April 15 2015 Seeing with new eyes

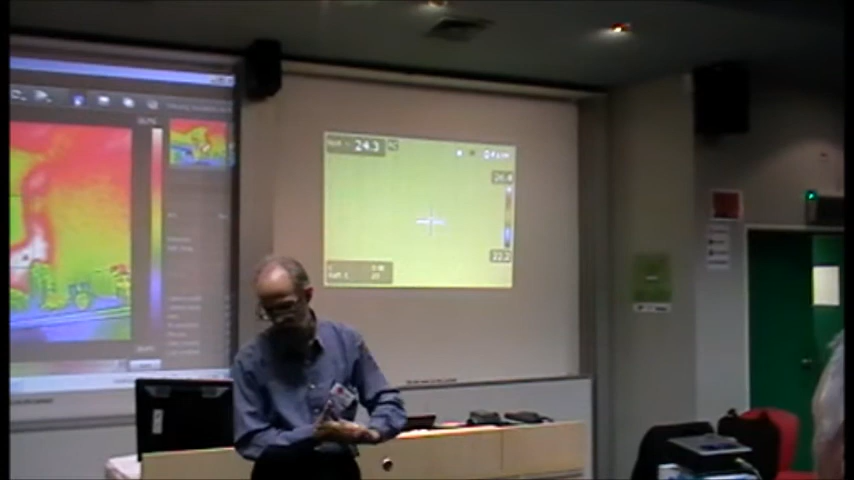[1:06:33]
0.93, so quite good emitters. Mm-hmm. Our skin, in fact, is probably the highest emissivity in this room at about 0.97. Okay, pretty good.
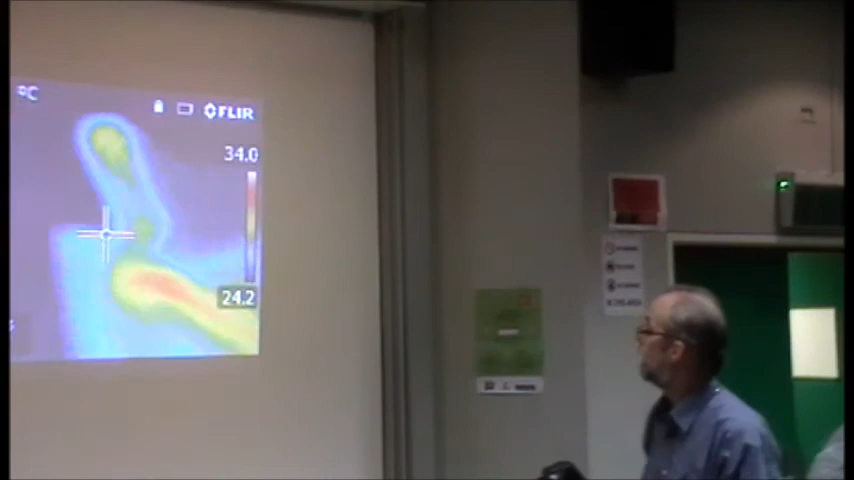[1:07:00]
On screen: scale top 34.0°C, scale bottom 24.2°C
So, around the. What have we got here?
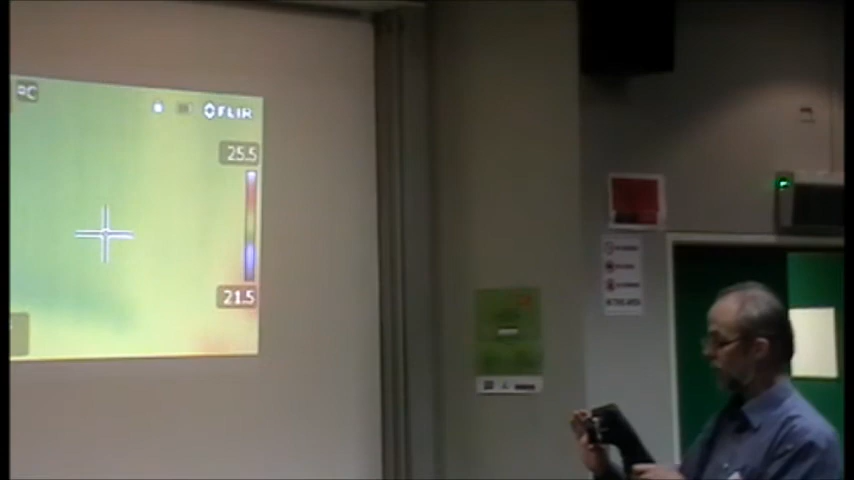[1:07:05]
On screen: scale top 25.5°C, scale bottom 21.5°C
Wake up, camera. Now, you're not picking up much here what that aluminium is.
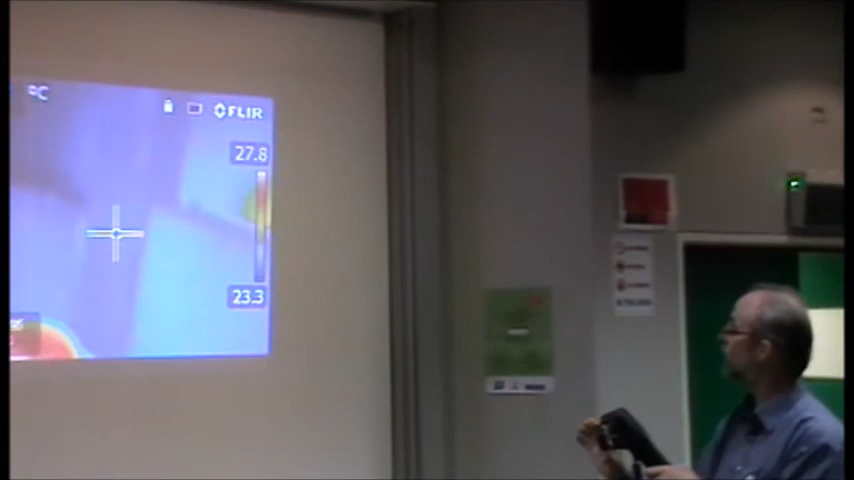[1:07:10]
It's looking much the same. And the simple reason is because nearly everything in this room is at the same temperature.
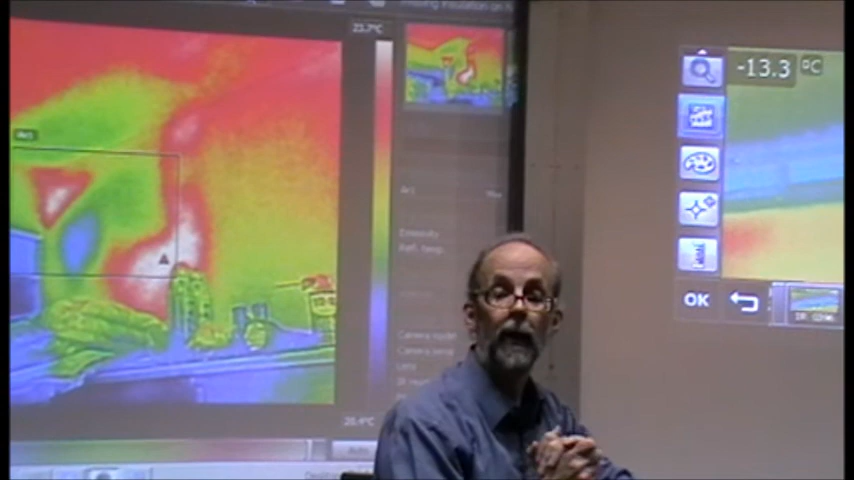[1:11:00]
What is the temperature of the thing that's reflecting off that? Right. Now that's putting it very simply, mm-hmm. because what's reflecting is in fact radiation.
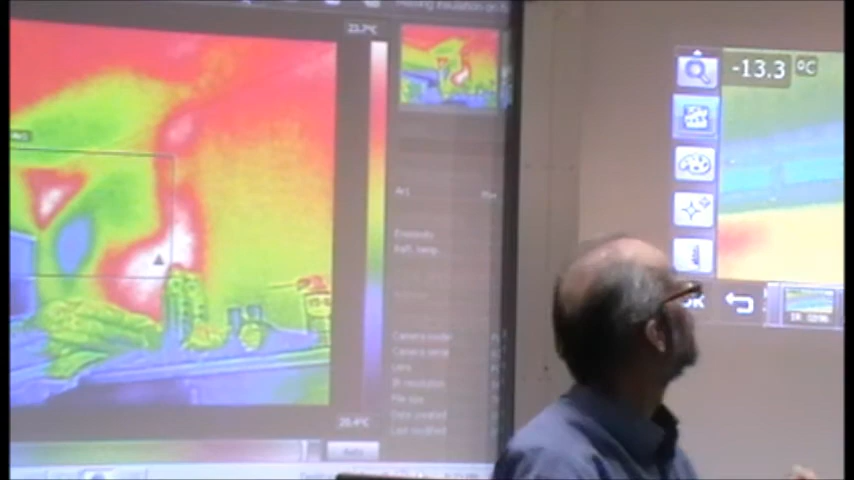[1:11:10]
On screen: spot -13.3°C
So if we say what's up there is actually, look at the angle, it's probably the desk over here or something. Yeah. It's not just what this emits, but remember this desk also is reflecting some. So it's a combination of what it's emitting and what it's reflecting. This is what we call an apparent temperature.
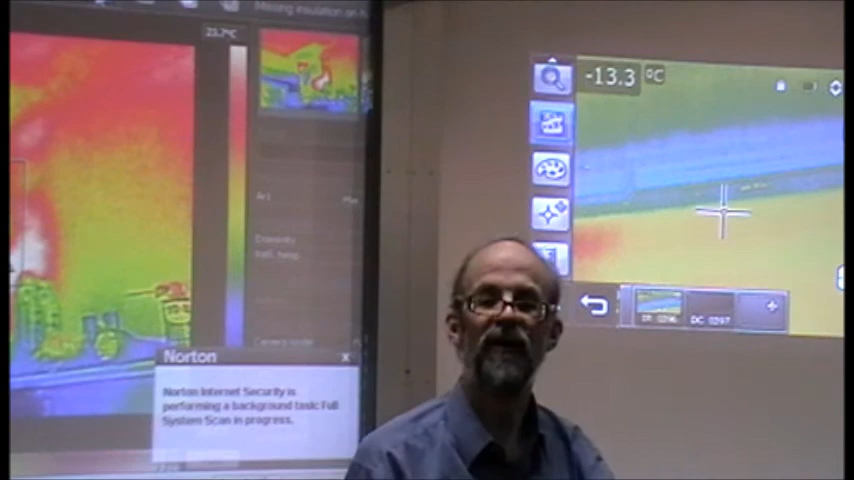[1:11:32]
On screen: spot -13.3°C
Mm. I can't actually get that number, the reflected number, from putting a thermometer on that desk. Yeah. There is a way of getting it, but you basically use the camera for it.
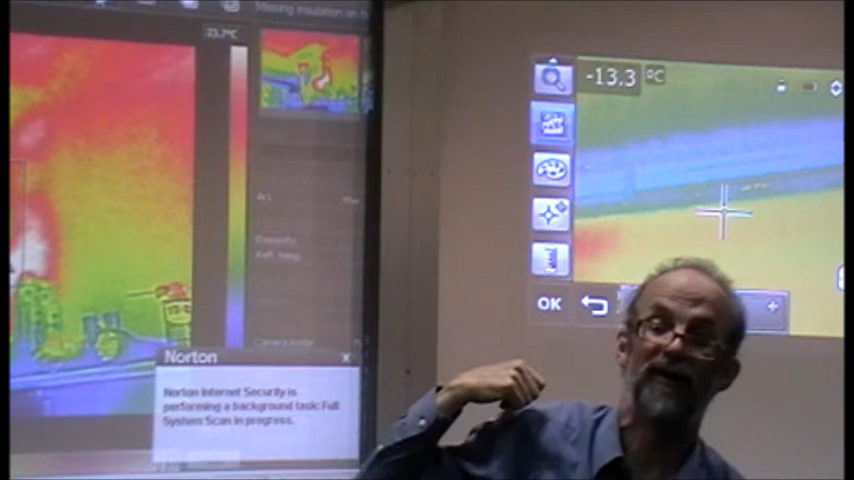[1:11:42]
On screen: spot -13.3°C
A couple of different. You just set the emissivity to one, uh-huh. and look at that, and it gives you what total energy coming from that. It doesn't give you the actual temperature, it gives you the total energy. You use that figure.
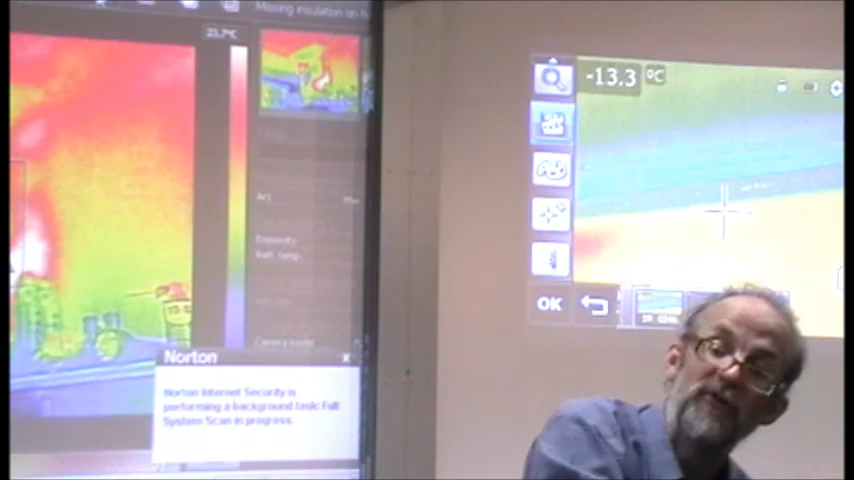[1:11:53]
On screen: spot -13.3°C
So we can do it, but that's where it comes from.
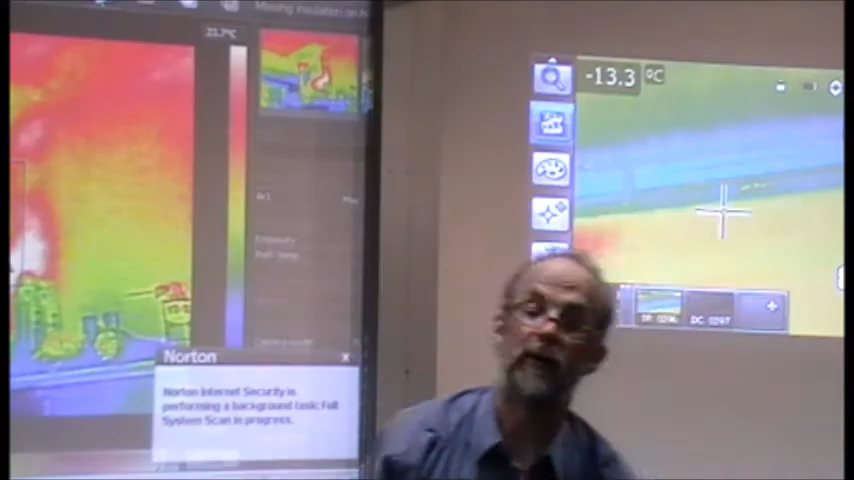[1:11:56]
On screen: spot -13.3°C
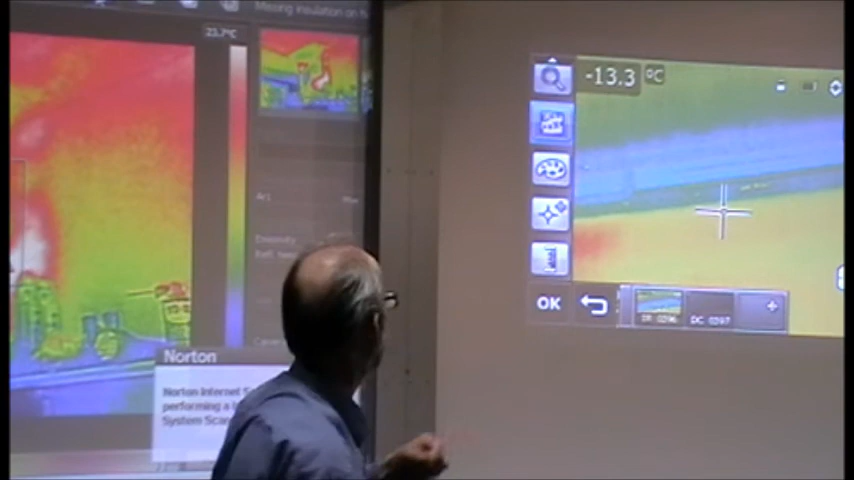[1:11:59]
On screen: spot -13.3°C
But you can see that when I combine a low emissivity
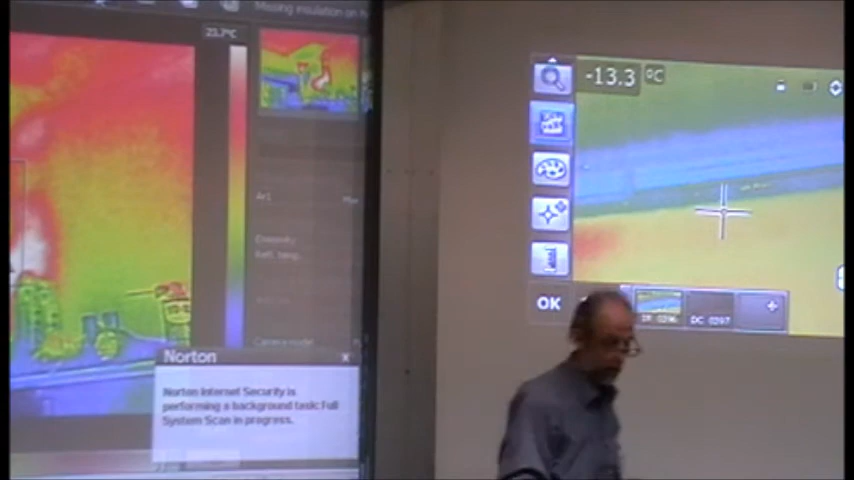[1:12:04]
On screen: spot -13.3°C
with the, a moderate emissivity, lowish of 0.5 something,